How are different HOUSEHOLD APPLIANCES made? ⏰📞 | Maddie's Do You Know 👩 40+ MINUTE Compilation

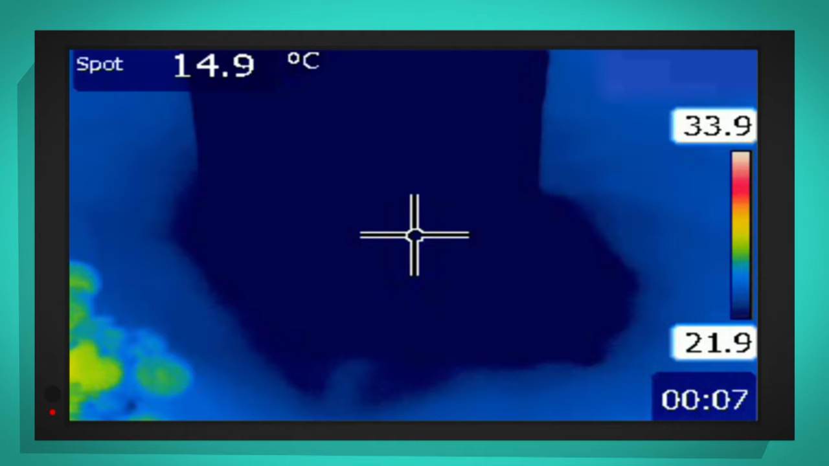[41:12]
On screen: spot 14.9°C
The grapes are yellow, but the milk is dark blue.
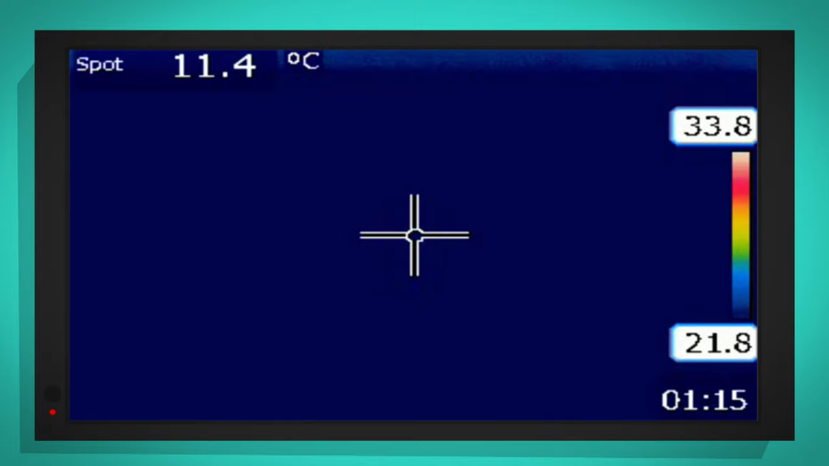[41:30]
On screen: spot 11.4°C
Inside the fridge, it looks dark, solid blue.
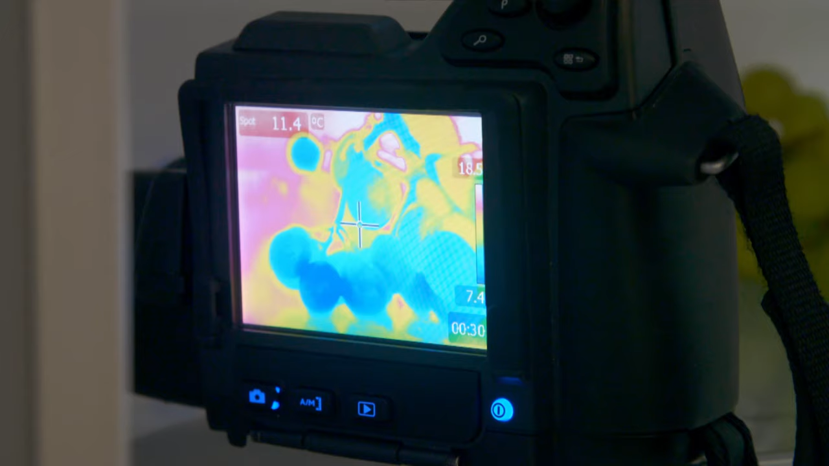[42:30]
On screen: spot 11.4°C
The grapes have been inside the fridge for a few minutes, so they've cooled down and now they look blue.